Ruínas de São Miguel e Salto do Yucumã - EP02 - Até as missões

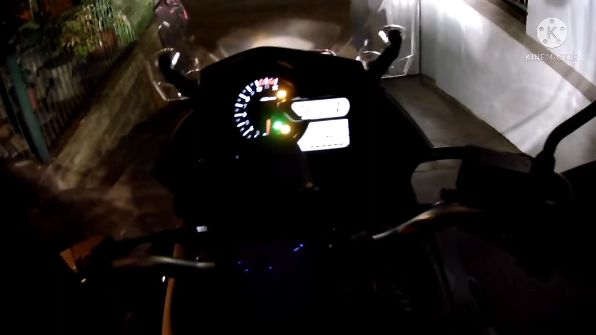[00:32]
O tempo tá chovendo. Mas o asfalto tá molhado.
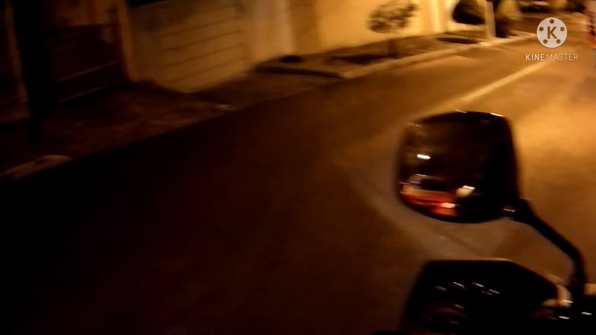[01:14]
Bota no bolso por enquanto. Fechou? Guardei a bolsa. 5h06 da manhã, dia 9 de outubro de 2021. Rumo às missões. É por isso que a gente colocou a calça, pelo menos de chuva, né?
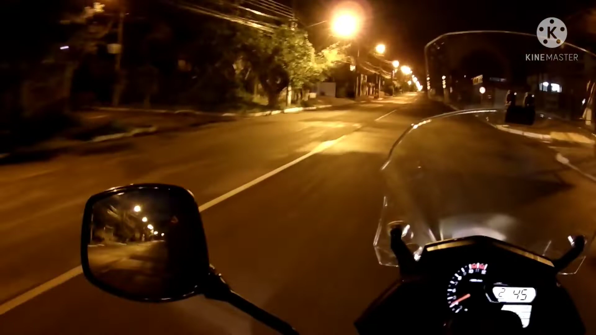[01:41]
Que aí, pelo menos, se pega essa parte, esse spray do asfalto, já não suja as calças, né? Aí. Aqui é fechado ainda ali.